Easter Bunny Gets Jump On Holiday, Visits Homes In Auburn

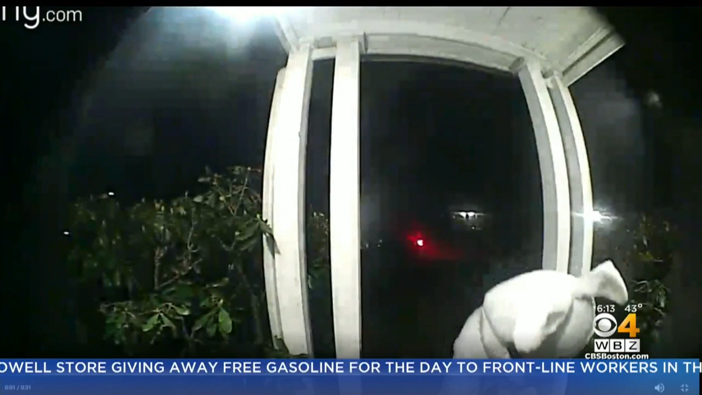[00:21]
IT STARTED EARLIER THIS WEEK UNDER THE COVER OF DARKNESS. DOORBELL VIDEO LIKE THIS GOING VIRAL IN AUBURN AS
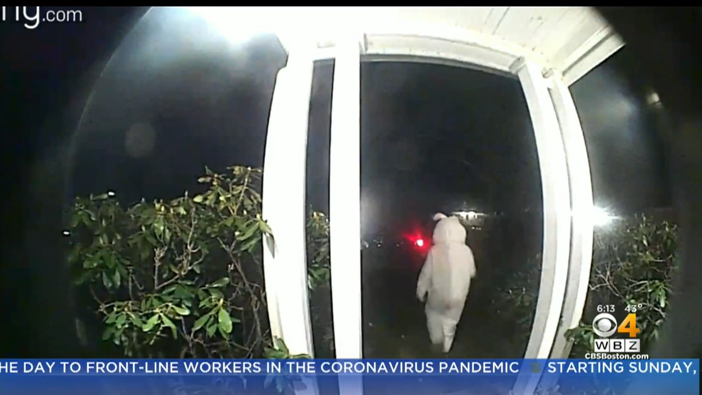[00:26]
THE EASTER BUNNY LEAVES BASKETS AND EGGS ALL OVER TOWN.